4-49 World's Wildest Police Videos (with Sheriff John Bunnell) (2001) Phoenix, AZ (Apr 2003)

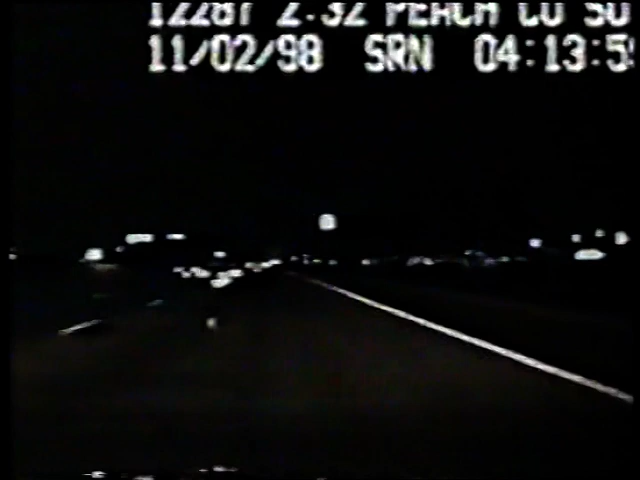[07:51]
It's going to take everything these three officers have to shut the bad guys down. They act fast. But when one of the deputies fights the box in the escapees, the escapees fight back. The situation becomes more dangerous as traffic on the interstate increases.
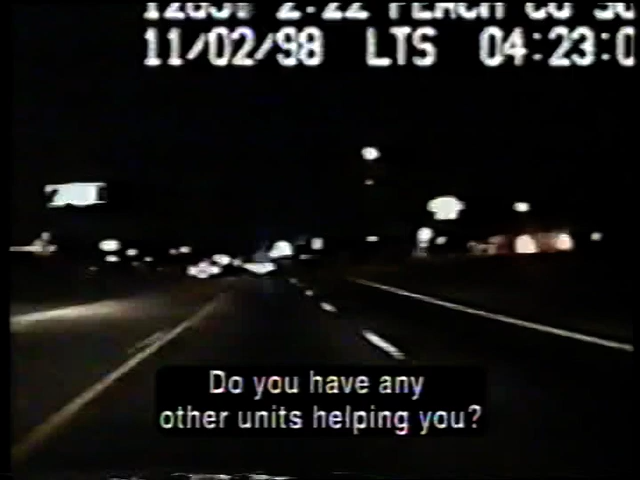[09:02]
The reinforcements quickly move into place. They block off every possible escape route. The two counties, now united, form an unshakable team. The squadron of officers sticks to the SUV like a pack of hounds. Incredibly, even more cruisers join the pursuit.